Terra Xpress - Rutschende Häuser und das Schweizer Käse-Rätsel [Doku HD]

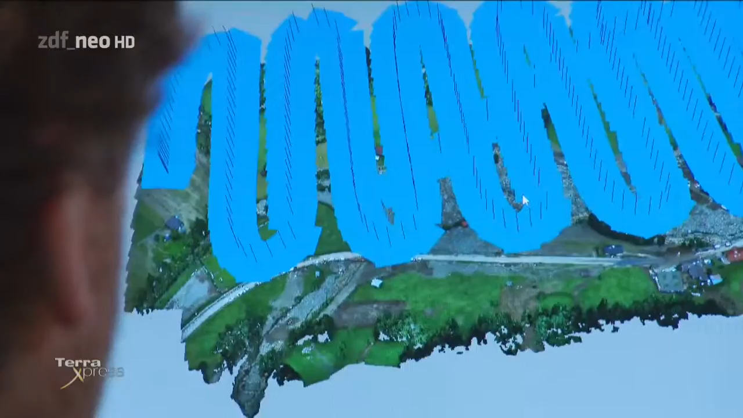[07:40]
300 Einzelaufnahmen aus dem Zerstörungsgebiet der Mure fügen die Experten wie in einem Puzzle zusammen.